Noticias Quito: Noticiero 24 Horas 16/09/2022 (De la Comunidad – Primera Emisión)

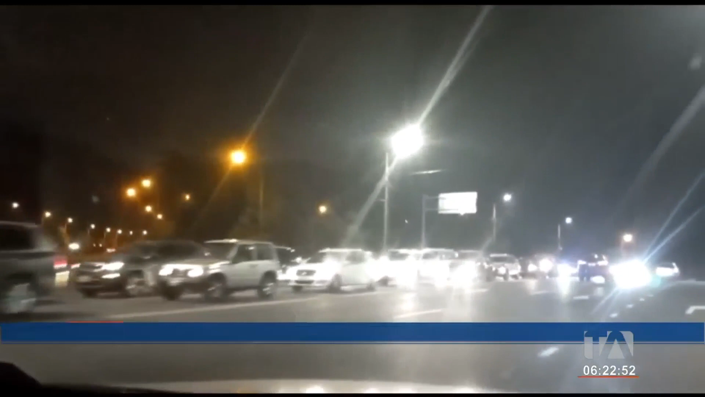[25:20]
Este es el panorama que por varios días se evidenció en el intercambiador de la avenida interoceánica y Simón Bolívar minutos antes de las 19 horas con 30.